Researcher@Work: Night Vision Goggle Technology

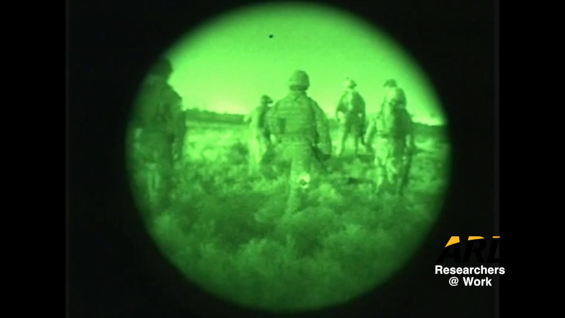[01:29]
he's able to traverse terrain so he's not tripping. He's allowed to see any hazards that may have come up.
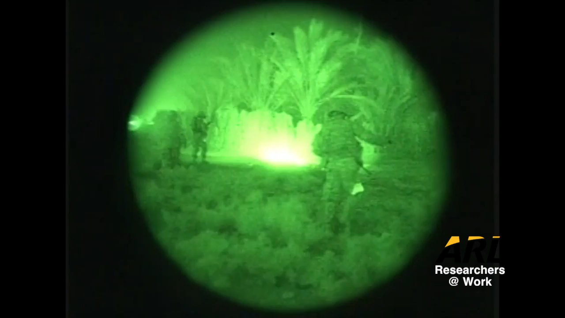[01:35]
Either it be a depression in the ground that he's walking on, finding targets while at night,
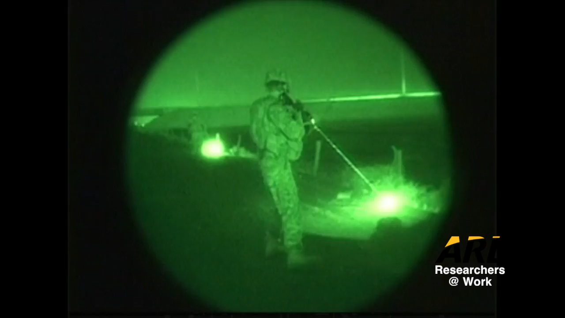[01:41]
and distinguishing the difference between friend and foe. So right now, we have binocular night vision goggles, which is a step up from what they previously used, which was the binocular night vision goggles.
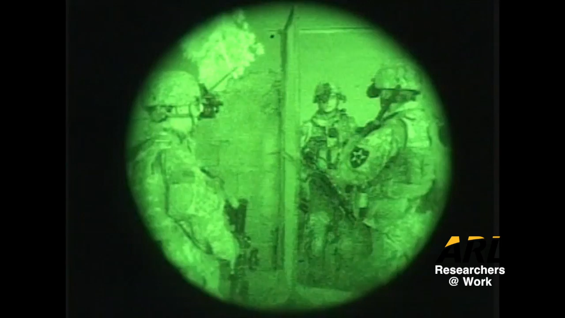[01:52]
With the binocular night vision device, you had poor depth perception and the soldier was not able to accurately determine depressions in the scene or a friend or foe at a distance.